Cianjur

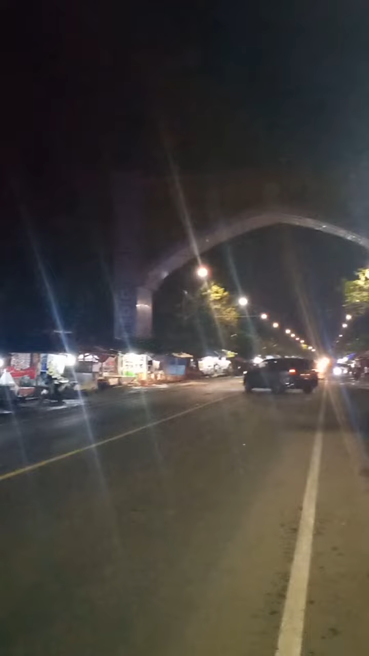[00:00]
bismillah pintu gerbang Cianjur atau Cianjur Cianjur Kebupaten Cianjur Provinsi Jawa Barat
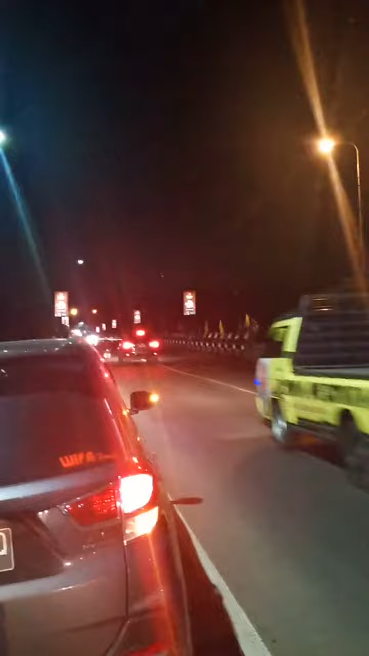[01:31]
jembatan jadi kita melewati jembatan dulu jembatan besar kemudian baru langsung menemui gerbang besar ini jangan lupa like, komen, dan subscribe dan sampai jumpa di video selanjutnya dan sampai jumpa di video selanjutnya